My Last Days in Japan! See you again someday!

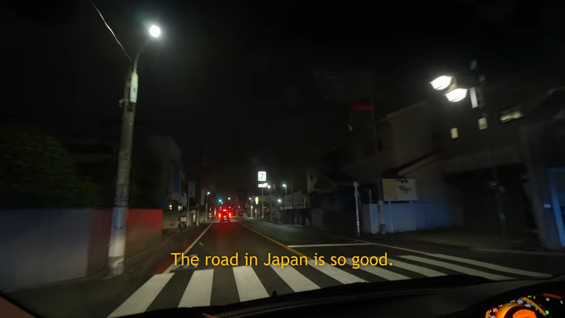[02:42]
There are no random pedestrians crossing the road, random assholes, random motorbikes. Everything daijoubu.
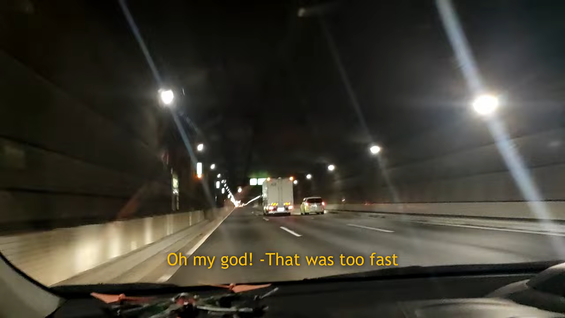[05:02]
Bilis na. Gago. Ilang ba yung takbo na? 160 siguro. Oh, siguro. Hindi, mga lang. 200, oh, 200 na. Oo, oh, takin ang bilis eh. Nasa 100 tayo eh.